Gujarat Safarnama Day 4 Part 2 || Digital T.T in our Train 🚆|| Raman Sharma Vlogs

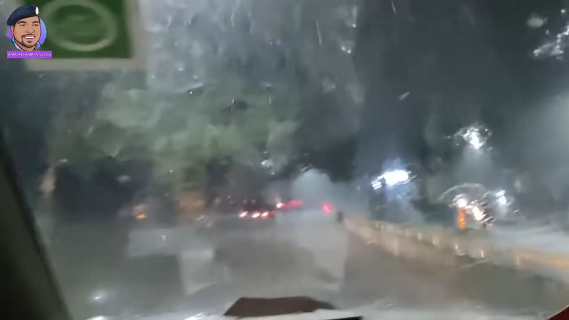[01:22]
रात के साथ बजे से नो बजे के बीच में यहां जरूर बारिश आती है यह मेरे को तीन दिन हो चुके हैं यहां पर एहमदाबाद म मैं हर रोज बारिश का
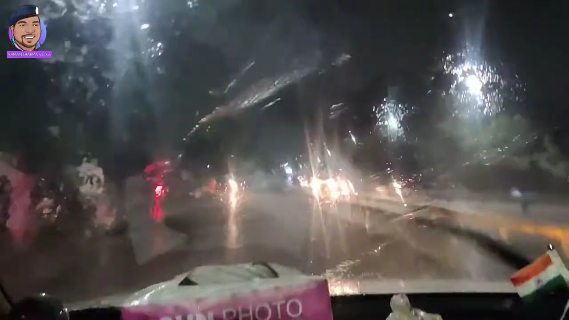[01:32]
आनंद ले रहा हूं यहां बहुत जवर्दस बारिश है यहां फाइनली
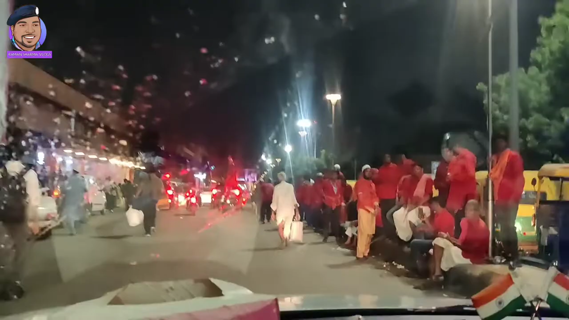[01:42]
हम लोग पहुंच गए हैं कालुपुर रेल्वे स्टेशन एहमदाबाद
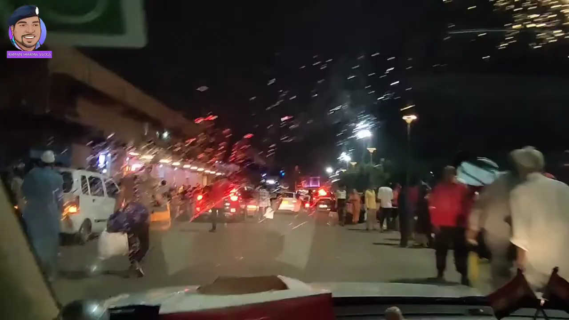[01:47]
अब हम पहुंच गए हैं लेटू सोमनात एक्सप्रेश सुपरफा जो हमारे